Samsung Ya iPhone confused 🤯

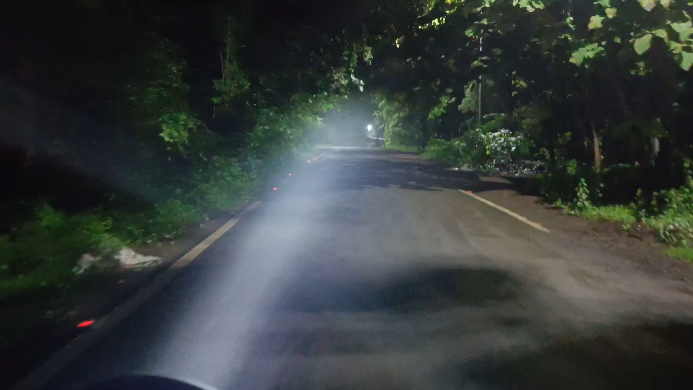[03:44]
हमारे लाइट का पावर देखो, दिख रहा है? अगर ये बन गया, ये देखो अब पीछे से कार है, इसको जान दे एक बार। फॉगी फॉग है देखो गाइस।